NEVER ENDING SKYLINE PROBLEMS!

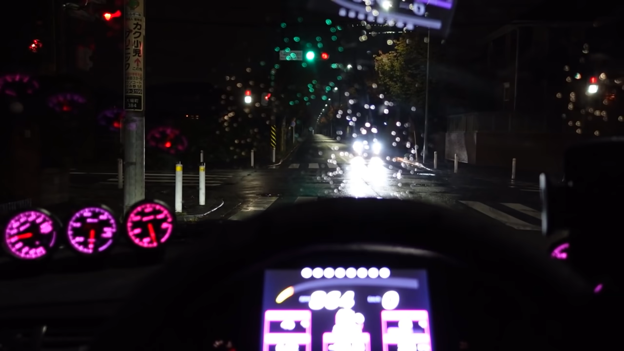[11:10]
But the weather had other plans. It's been raining a fair bit now. So there's no point trying to do a pull. We'll just lose traction and I don't want to risk anything.